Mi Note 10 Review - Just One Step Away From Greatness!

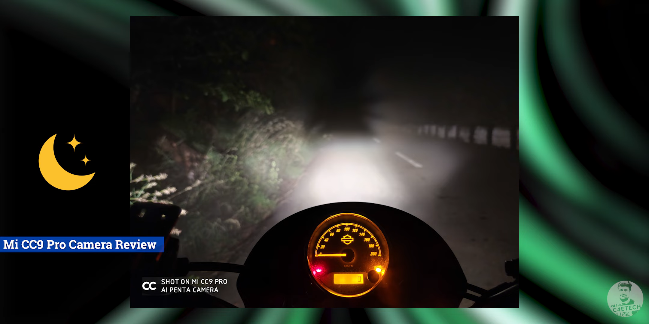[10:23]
that the night mode here it let me capture images like this with regular low light conditions getting well exposed and detailed shots like these shouldn't be an issue at all with the cc9 pro now if there is one let down with these cameras for me it's
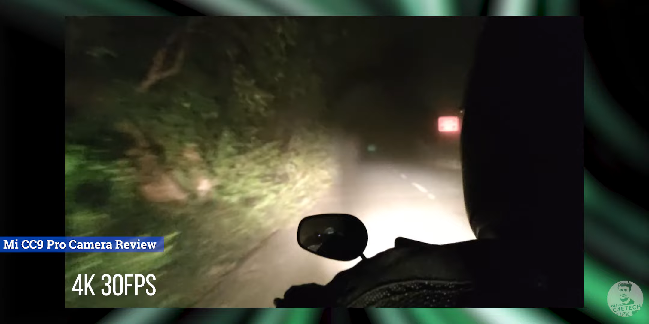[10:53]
conditions on a bike under thick fog we were still able to get reasonably good footage like this so now coming back where does that leave us